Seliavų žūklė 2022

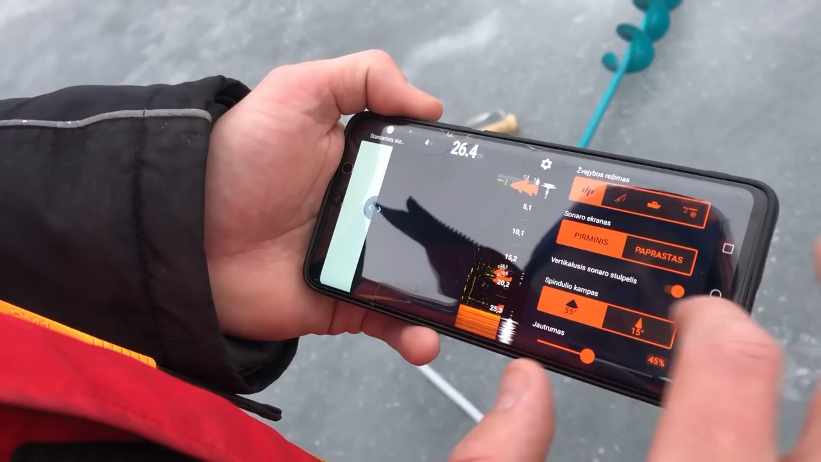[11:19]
Žuvų mums nereikia. Ir žiūrim, gylis 25, ganėtinai mažai rodo žuvies tikrai.
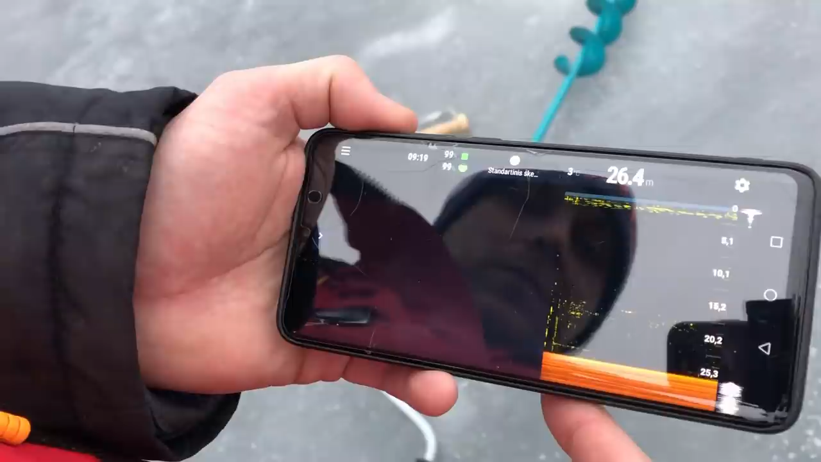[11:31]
On screen: depth 26.4 m
Mažai, reiškia, eisim toliau ieškosim, ane? Nes čia praktiškai jos nėra. Matot, praktiškai nėra. Nu, dabar prasidės biškį pavargsim.
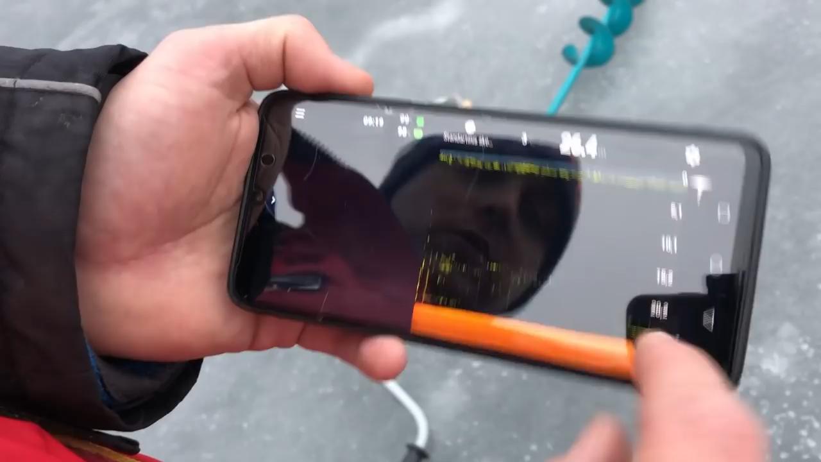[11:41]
Va, taip, turi būti brūkšninis toks, pasižymiai daugiau. Čia nėra. Kažkas užeina, bet neaišku, ne čia. Čia palapinės statyti, kaip sakoma, neverta.
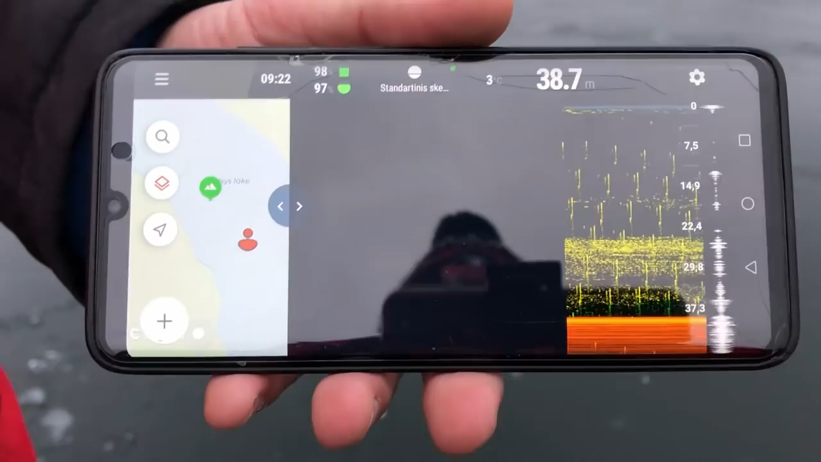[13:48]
On screen: depth 38.7 m
Na, va, kaip matom situaciją. Aišku, įjungta tik tais 45%.
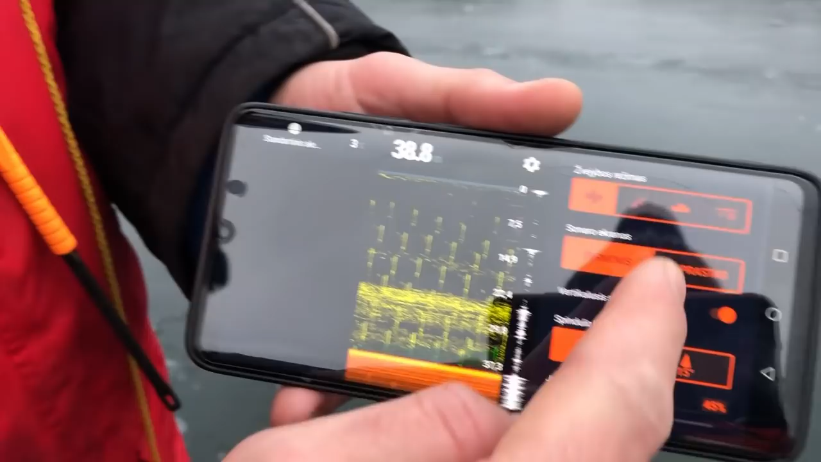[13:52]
Jeigu kam įdomu, jungsim žuvų simbolius, tai va taip atrodytų.
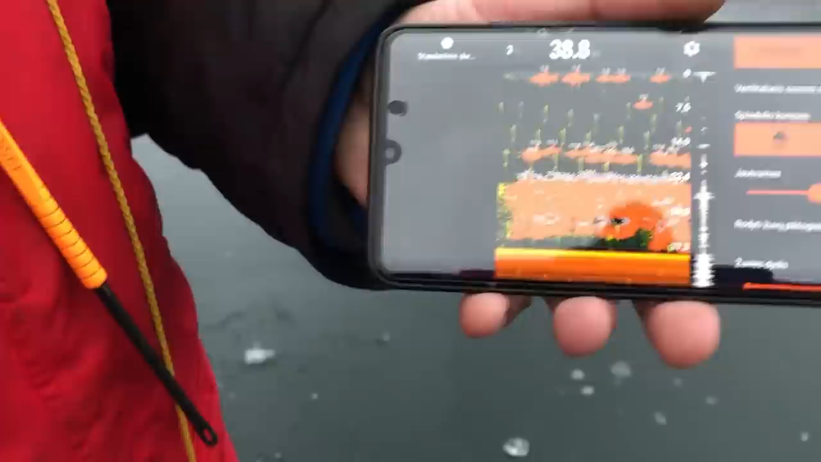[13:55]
Tai va, šitą vietą jau galima sakyti gerai ir galim čia maždaug...
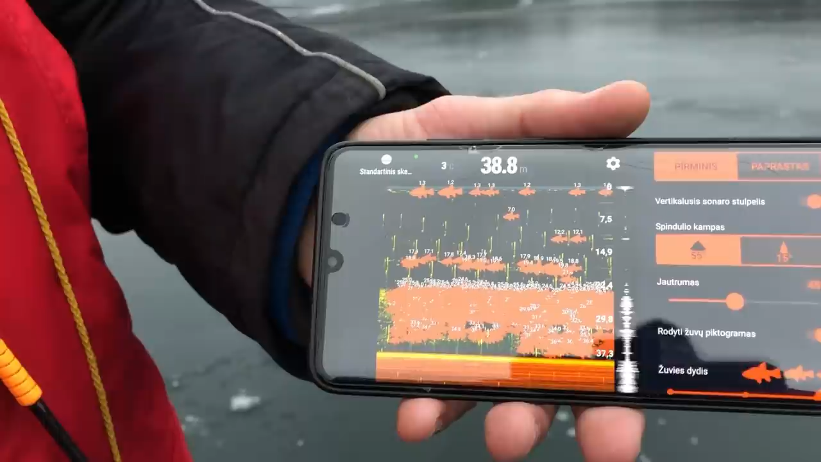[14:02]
On screen: depth 38.8 m
Tik gylis man didokas, aš biškiai eičiau į šoną dar, nu pasižiūrėjus, eksperimentuosiu.
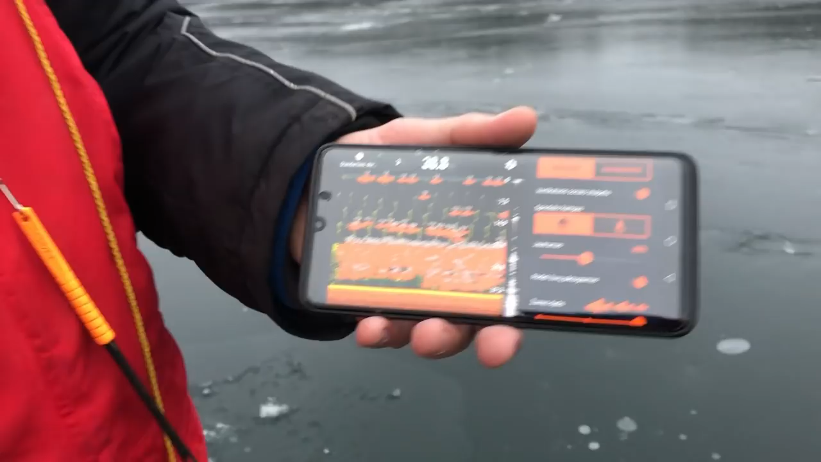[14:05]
Dar pasiškosime, supratau, ne? Jo. Na va, tai va, kaip matot, kaip sakoma,
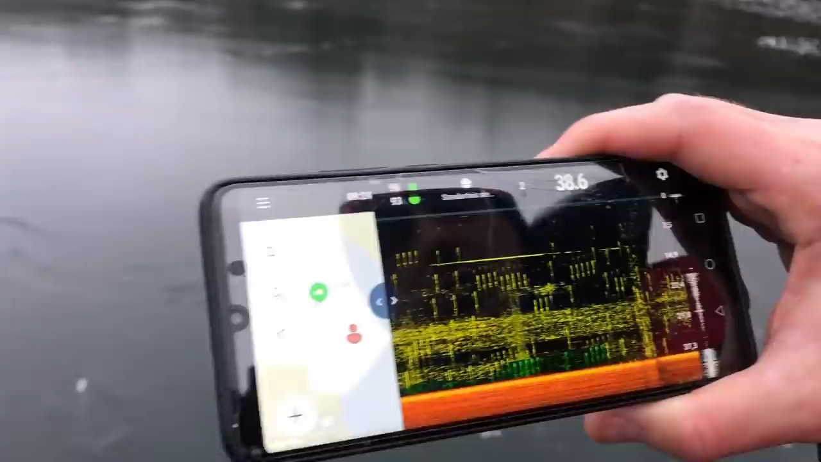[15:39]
Koncentracija. Panašiai, ne? Jo, tik vat kada daug žvėjų, dubliuojasi dar yra tie vat perkirtimai su kitais dyperiais.
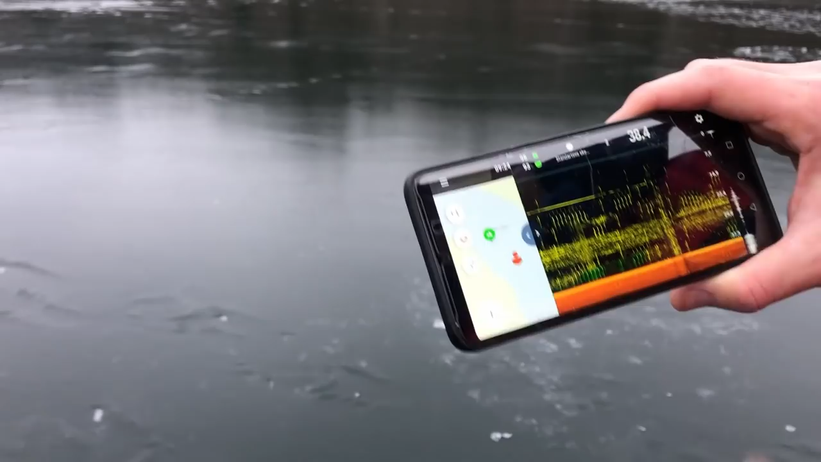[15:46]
Na vienu žodžiu, echolotų dažniai susikerta.
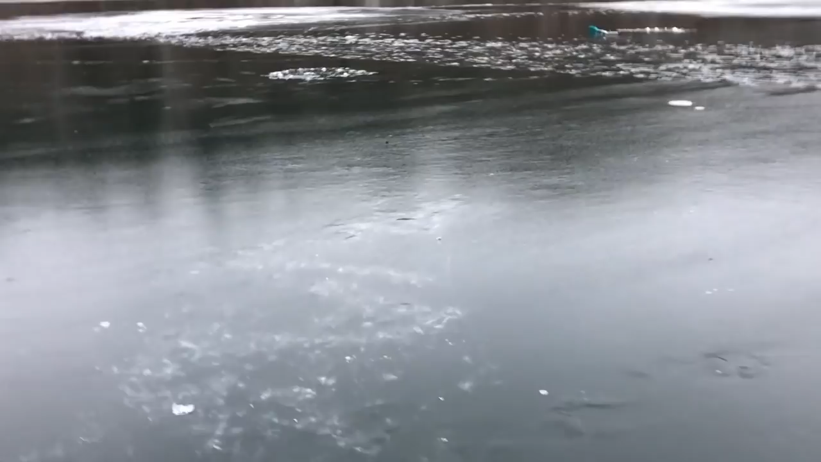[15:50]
Ir tada būna kartais apskritai nerodo, būna kartais kažkuris kažkurį permuša. Arba viens kitam patrukdo.
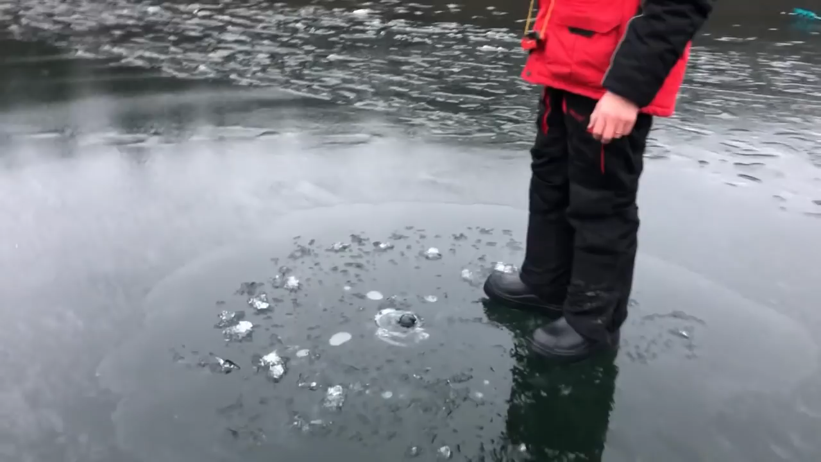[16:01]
Metrų mažiau. Metrų mažiau.
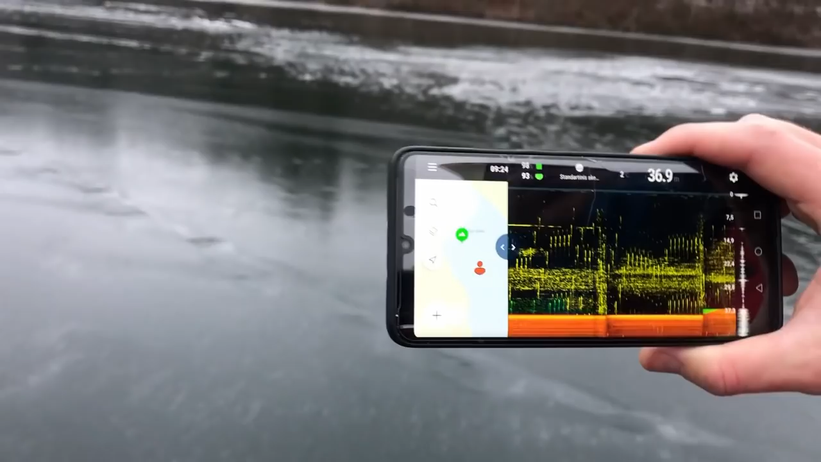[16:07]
Situacija ta pati, gal net didesnė. Sakyti, irgi galima. Jo.